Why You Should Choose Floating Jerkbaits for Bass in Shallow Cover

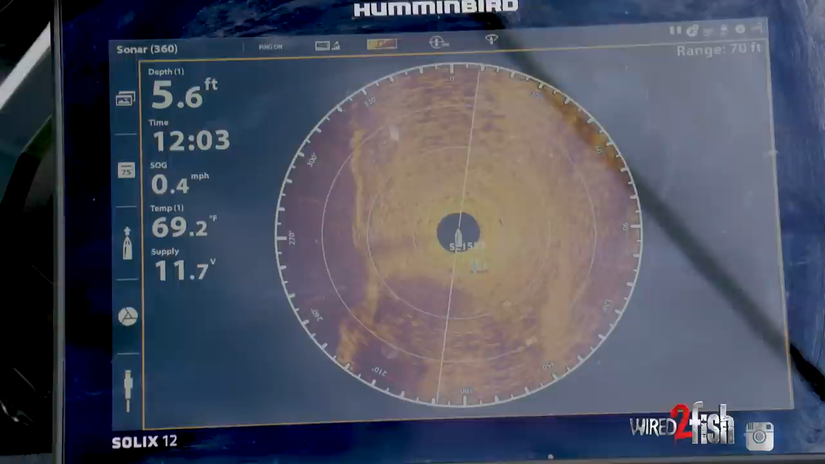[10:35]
On screen: depth 5.6 ft, water 69.2°F, speed 0.4 mph
get a sense on what the bottom is and right now if you would take a look at it you'll see there's nice fist-sized rocks baseball-sized rocks and a few bigger
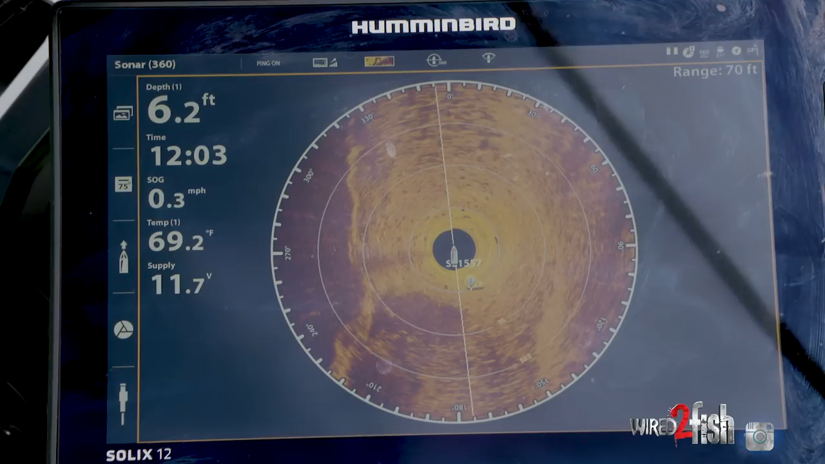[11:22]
On screen: depth 6.2 ft, water 69.2°F, speed 0.3 mph
when i'm spot locked with 360 too the the nice thing is the boat's not moving so that picture
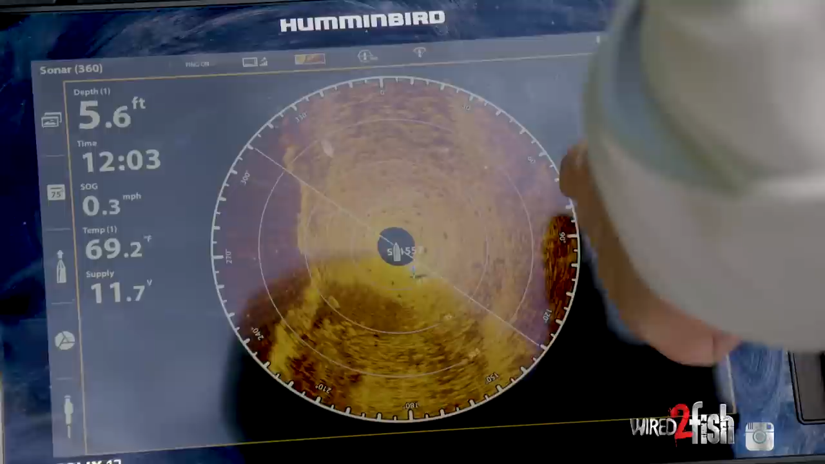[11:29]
On screen: depth 5.6 ft, water 69.2°F, speed 0.3 mph
stays real consistent those rocks remain in the same place there's my the edge of the
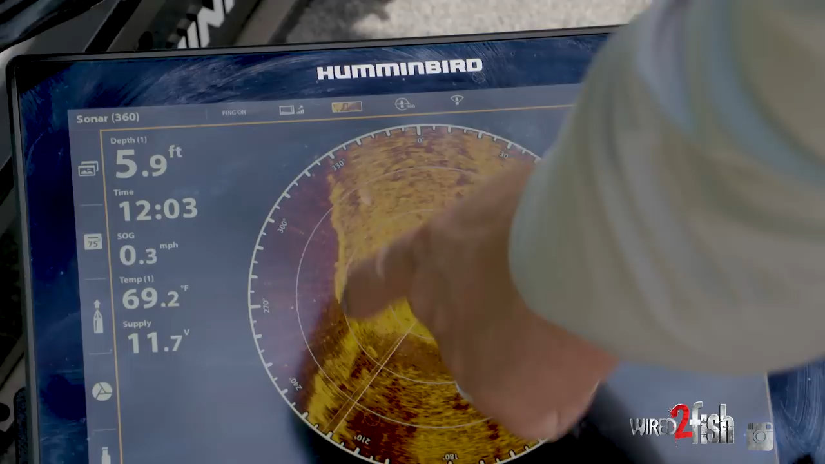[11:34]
On screen: depth 5.9 ft, water 69.2°F
actual river bank so i can make just real real accurate casts to specific areas river
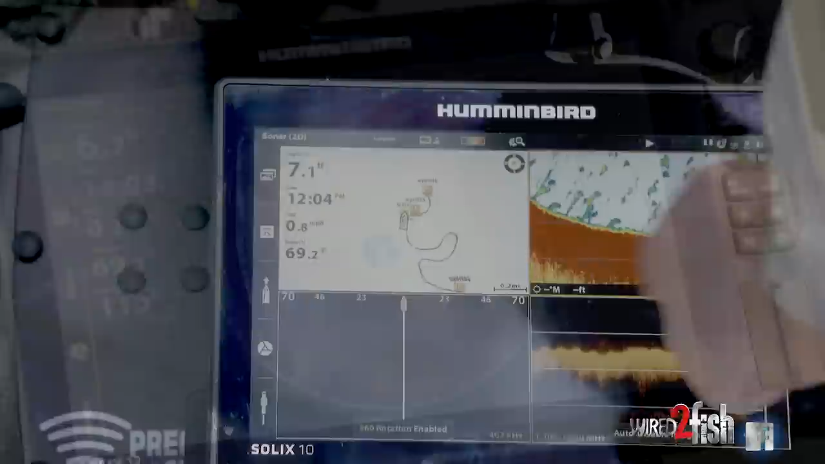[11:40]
fish do move quite a bit so it's just good to have those way points as reference and over time and over the seasons and based on
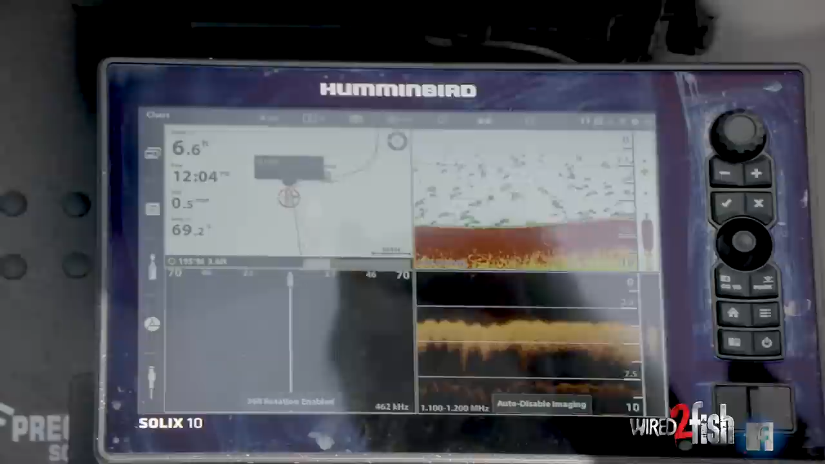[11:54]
bottom look like clearly i can see what's with my eyes above water the
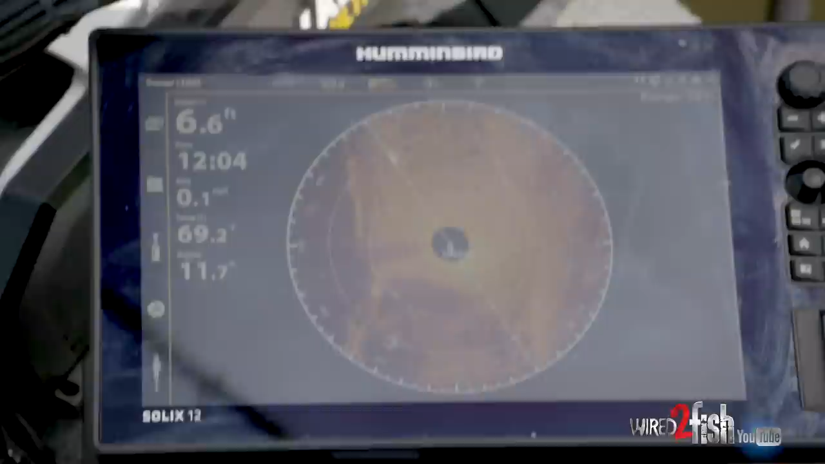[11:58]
type of cover on the bank but the 360 gives you that underwater view really clearly as to what's